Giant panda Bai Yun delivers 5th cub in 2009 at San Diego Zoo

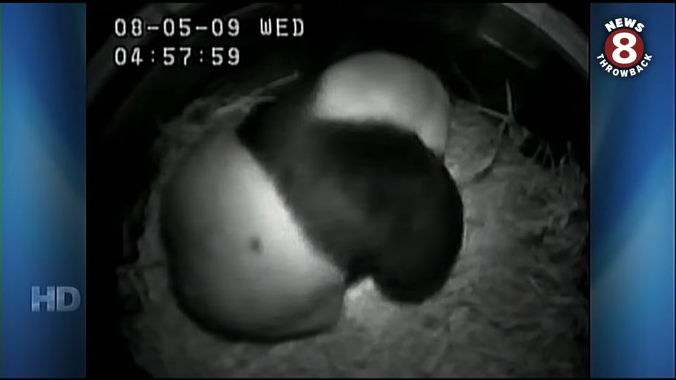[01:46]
but is already getting tons of love from mom and all it took was a few squeals.
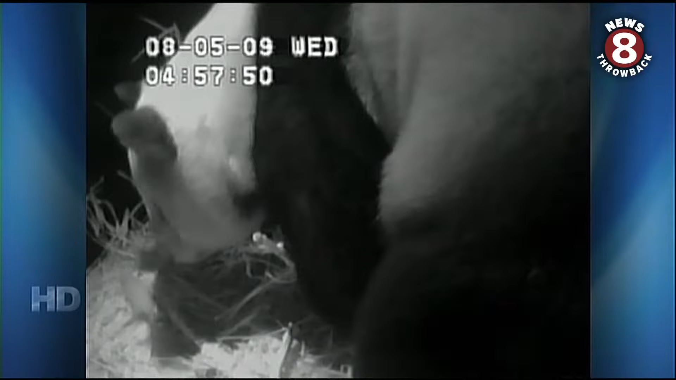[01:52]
By you then just was like, okay, I'm in mother mode and went scoop the cub up and did all the things that she does to comfort it, started licking it.
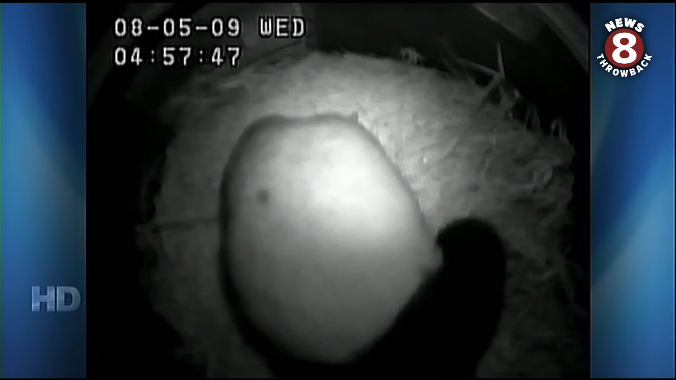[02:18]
She's able to figure that out and take care of the situation much faster than she did with the first cub. Born this morning at 458 a.m.
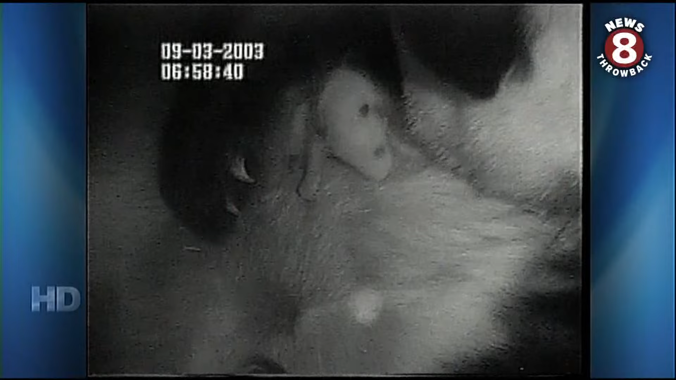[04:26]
It looks really healthy. It's pretty amazing to have it right here in the United States.